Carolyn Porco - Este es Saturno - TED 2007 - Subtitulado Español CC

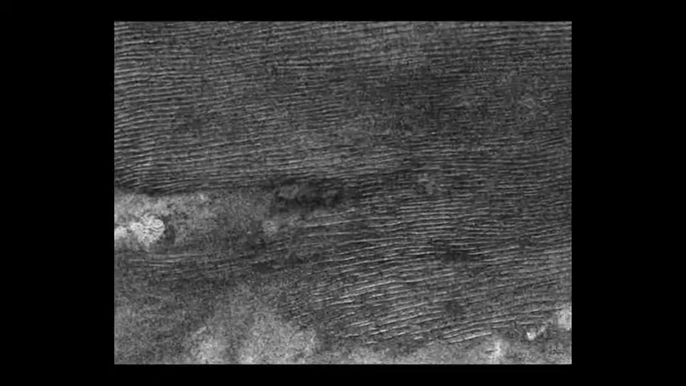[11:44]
Okay, these are dunes that are 100 meters tall, separated by a few kilometers,
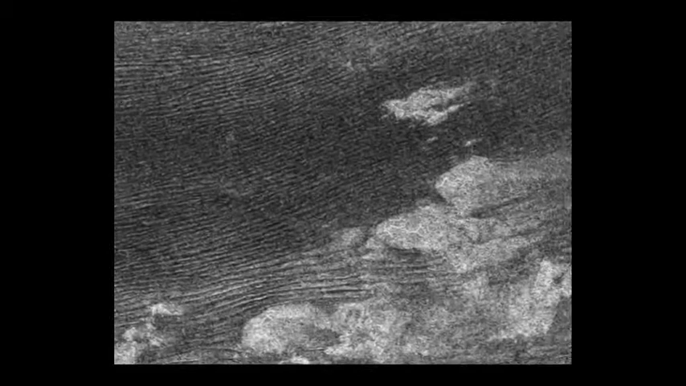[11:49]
and they go on for miles and miles and miles. There's hundreds, up to 1,000 or 1,200 miles of dunes.
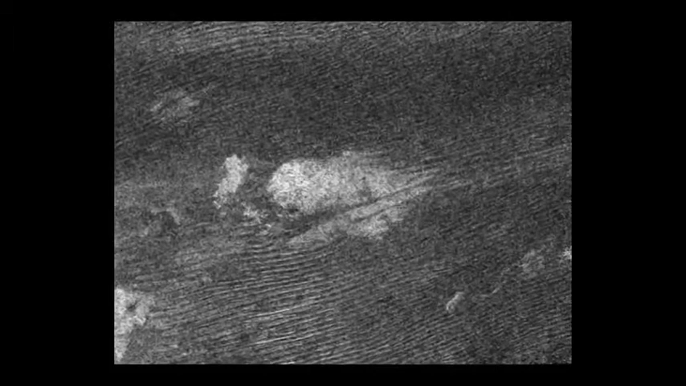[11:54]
This is the Saharan Desert of Titan.
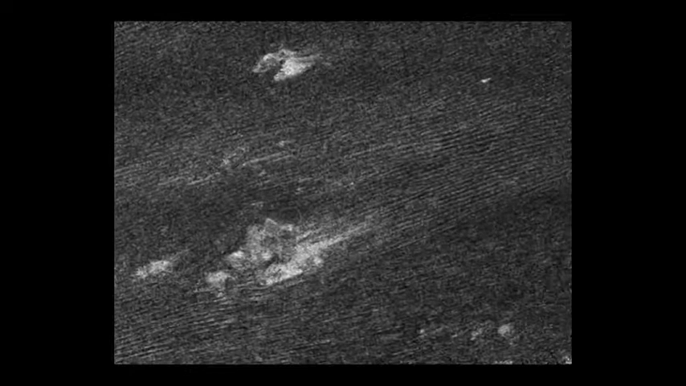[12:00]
Okay, it's obviously a place which is very dry, or you wouldn't get dunes. So again, it got puzzling that there were no bodies of fluids until finally we saw lakes in the polar regions.
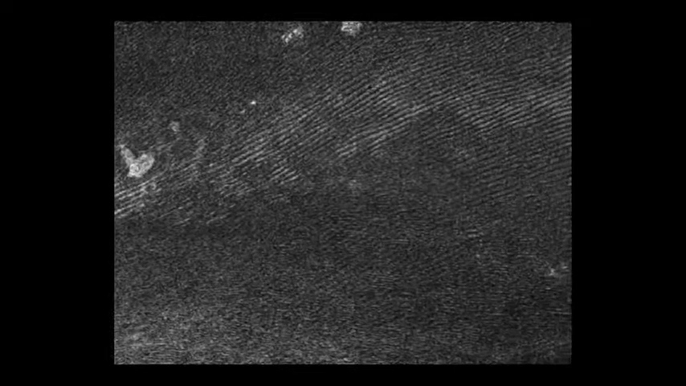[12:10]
And there is a lake seen in the south polar region of Titan.